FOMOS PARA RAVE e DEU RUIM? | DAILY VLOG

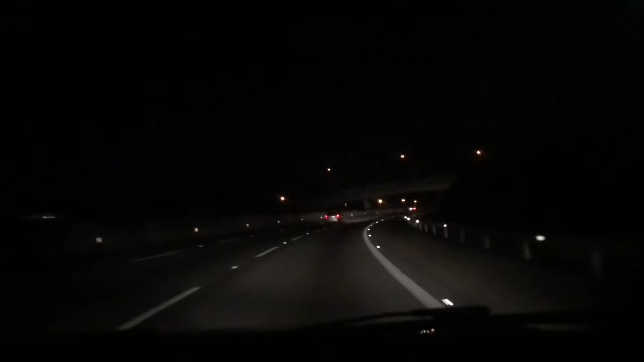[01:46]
São como... Cata esse lugar. É no meio do nada. O Rafael tá no carro aqui da frente.
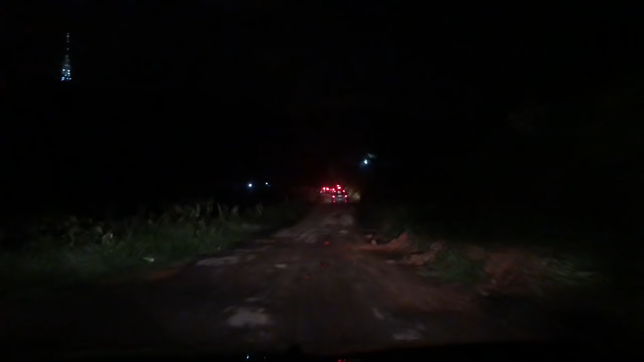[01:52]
Tem ali a torre. Sei lá que torre é essa. Deve ser de... Sei lá que torre é essa. A gente pode descer aqui. Nossa, não dá nem pra enxergar. Olha isso, gente.
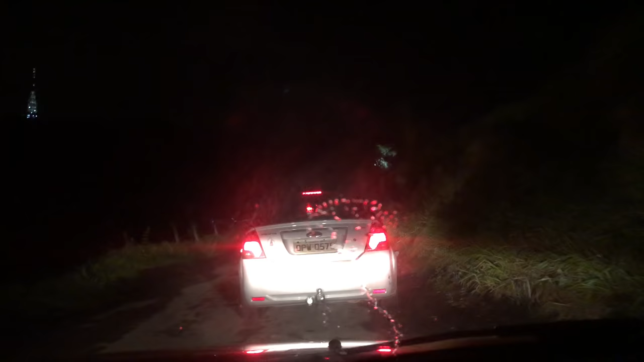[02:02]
Socorro. A gente chegou aqui. É um rio, Aline. O que é isso aqui?